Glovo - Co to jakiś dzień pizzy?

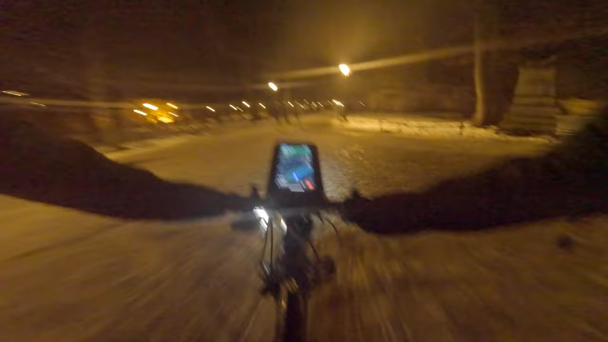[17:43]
Wpadł mi korner, kornerka weźmiemy na grzegórzki. I to się odjebało, najpierw policja jakieś kurwa.
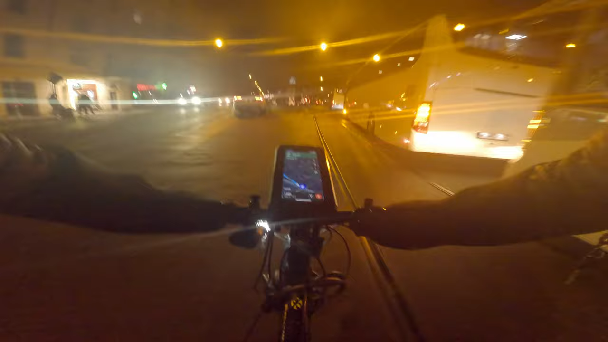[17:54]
Podejrzane czarne samochody na niebieskich rejestracjach, a teraz kurwa autokary. Ja mam 110 jakby było.